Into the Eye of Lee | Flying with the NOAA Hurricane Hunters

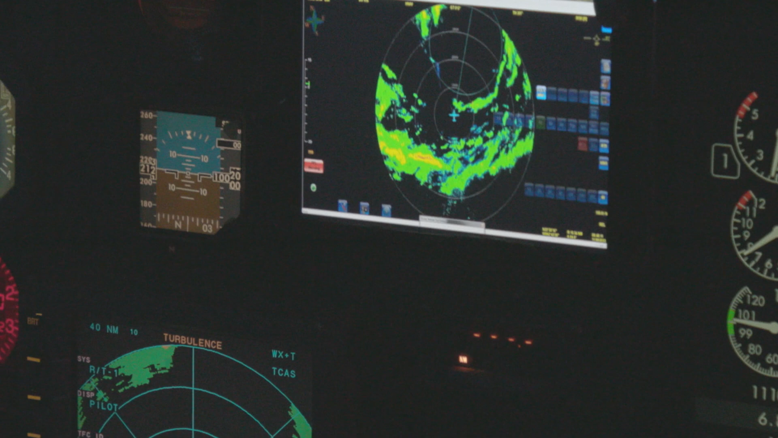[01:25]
The aircraft's on-board radar revealed something that satellites above couldn't see. A double eye wall.
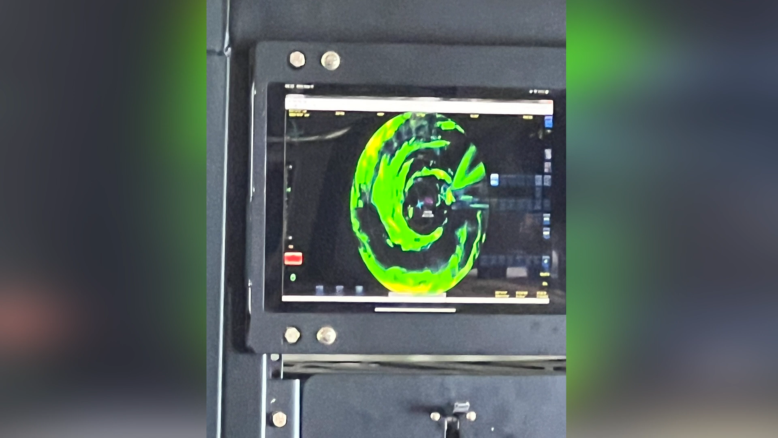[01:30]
There were not one, but two rings of maximum wind towards the center of the storm.